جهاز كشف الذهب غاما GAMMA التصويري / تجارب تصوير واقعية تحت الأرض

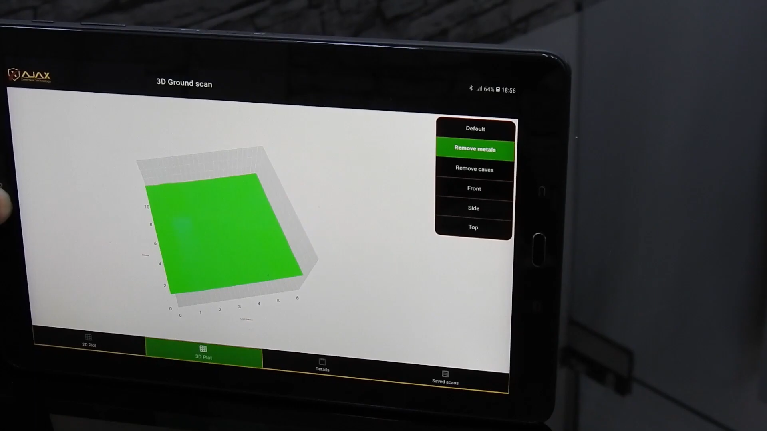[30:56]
الموجودة عندك في المكان أيضا لو رجعنا إلى زر Default راح
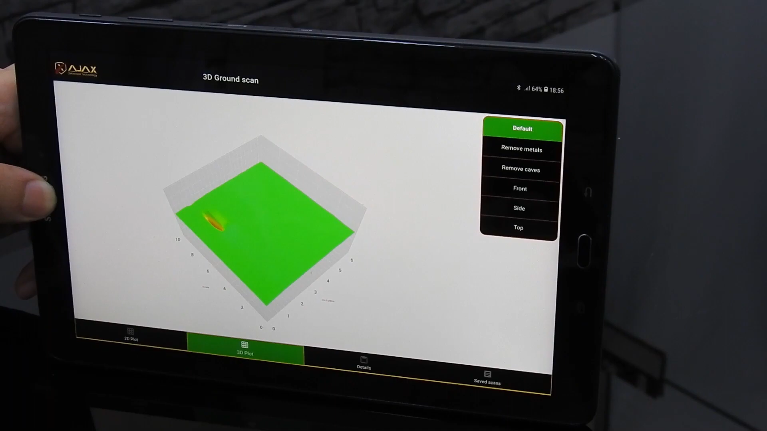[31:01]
الجهاز يرجع لك المعادن المكتشفة والموجودة عندي بنفس المكان طبعا
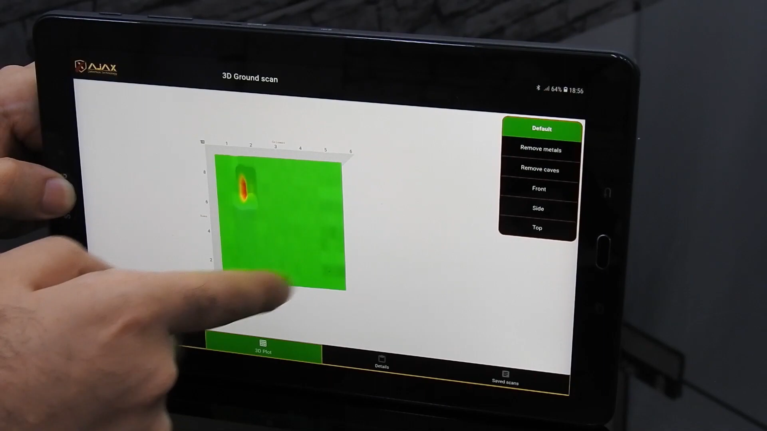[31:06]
في عندك أيضا Remove Caves اللي هي محو الفراغات لكن أنا ما في عندي
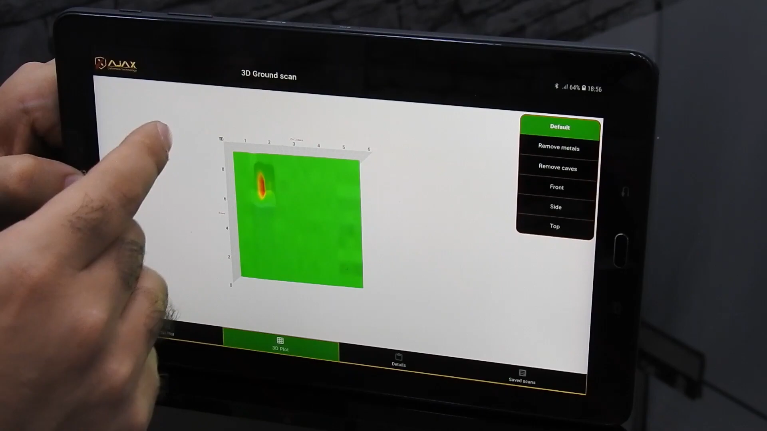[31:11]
فراغات واضحة بشكل صريح في هذه الصورة فما راح نشوف أي اختلاف
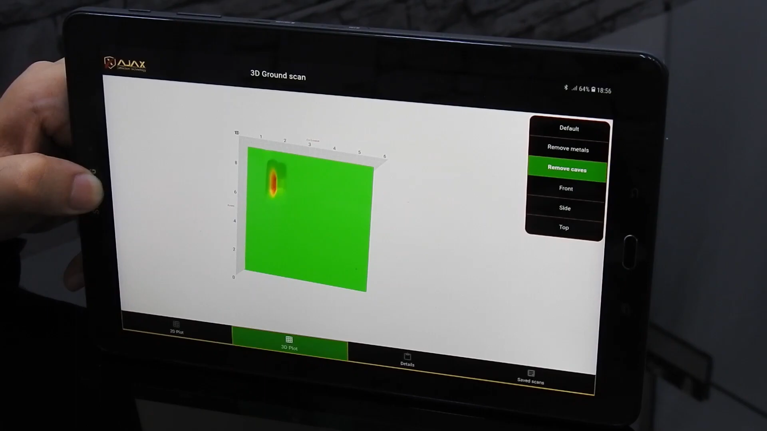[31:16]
في الصورة بالشكل نرجع للصورة عندك أيضا Details معلومات عن الصورة
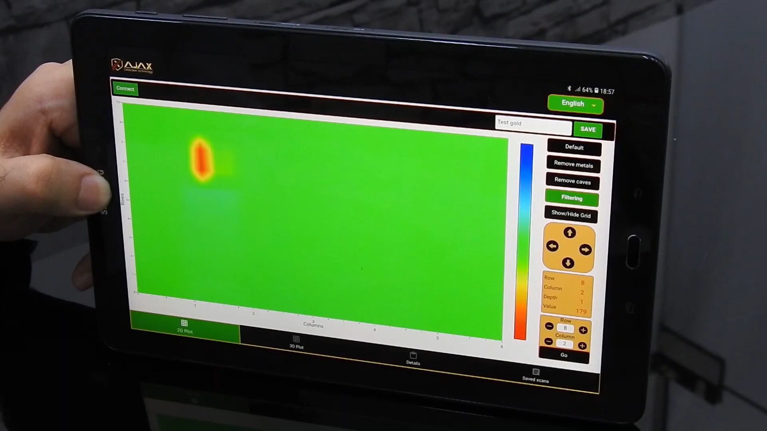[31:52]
طبعا في عندي أمر مهم جدا ممكن المشاهدين يسألوني عن هذا الأمر
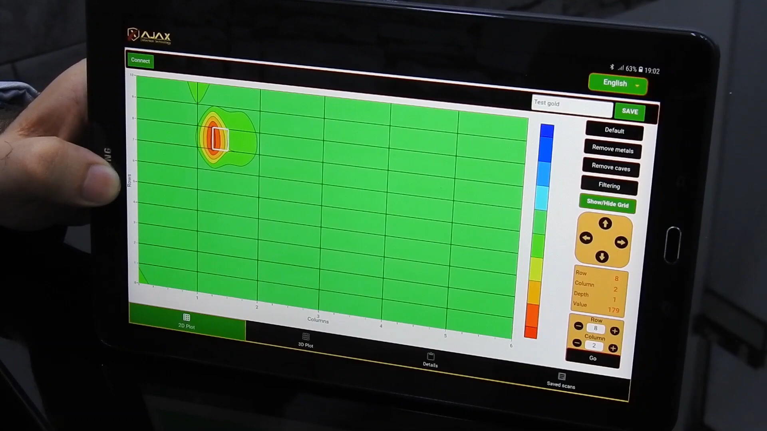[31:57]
عمق الهدف المكتشف أنا الآن ما شرحت عن عمق الهدف المكتشف
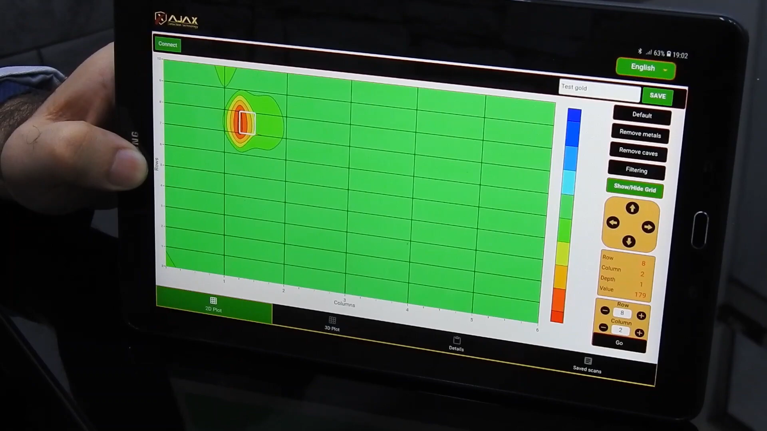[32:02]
عمق الهدف المكتشف طبعا مجرد ما أنا جبت هذا المربع الأحمر أو المربع الأبيض الموجود عندي في هذا المكان وجهته على المعدن المكتشف مو بس رح